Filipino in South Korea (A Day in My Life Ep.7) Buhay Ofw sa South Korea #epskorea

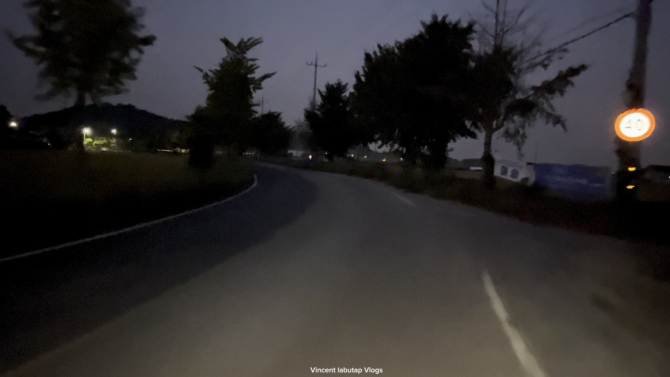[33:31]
Tapos madalang pa. Kaya nung nakarating na ako sa point na to, balik na ako sa lugar namin. Tapos gabi na yun, ay madilim na nun.
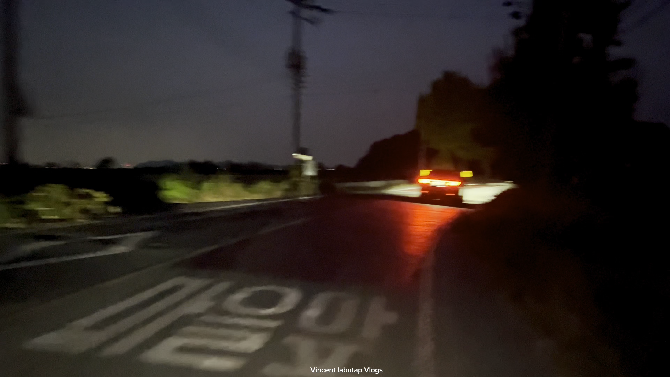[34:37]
Pilapil. Dilim. Yan, parang dito na yung kanina. Yung may mga cosmos flowers.
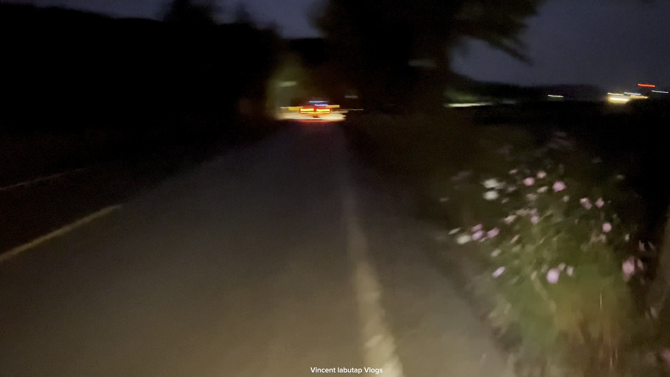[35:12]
Ayun yung bike lane, hindi. Ay, ito yung sinasabi mo kung madilim na. Oo, dito.
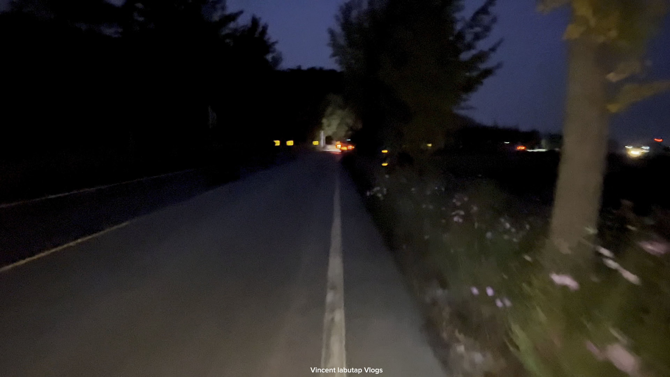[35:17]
Lalo pag wala ka sa kaya nga nakatakot. Ayun, no, bundok oh. Maliwanag sa cellphone eh.
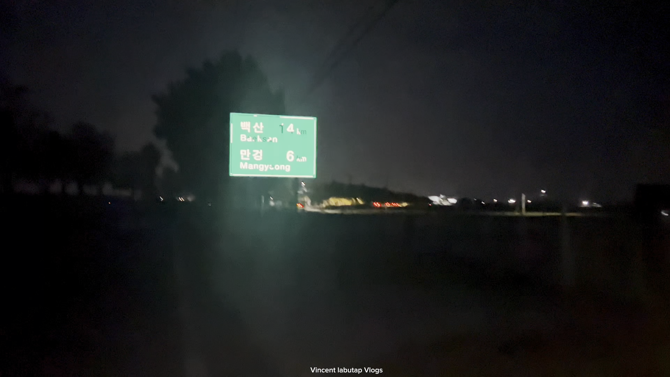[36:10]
Oh. So yun guys, 6 kilometer na lang Mangyong, ayun yung lugar natin.